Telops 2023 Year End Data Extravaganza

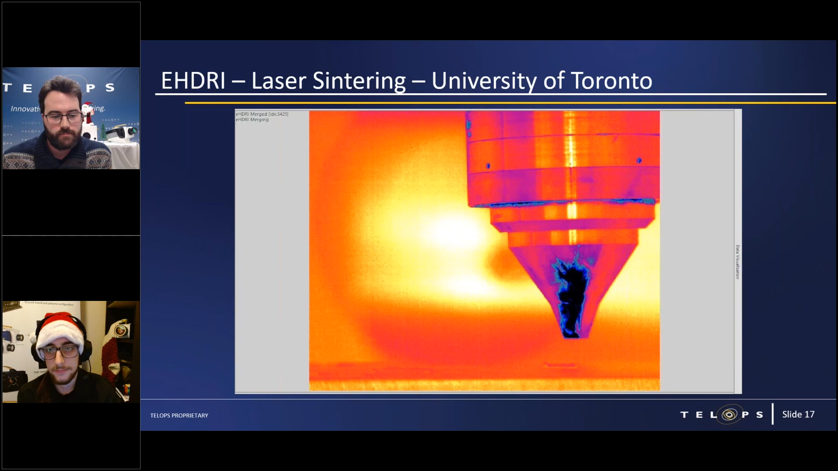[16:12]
all right later it should be playing there we go a really beautiful image where
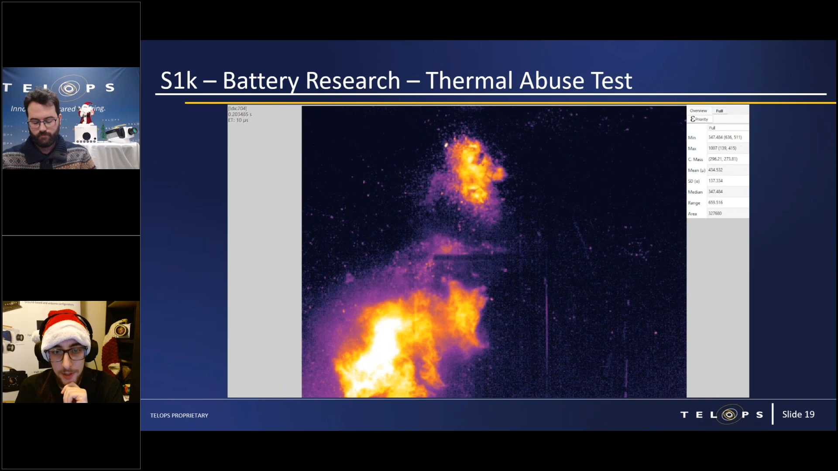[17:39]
quite massive uh what's interesting about this particular clip is that if we slow it down as far as we can you can see uh the first battery enter thermal runaway or uh eject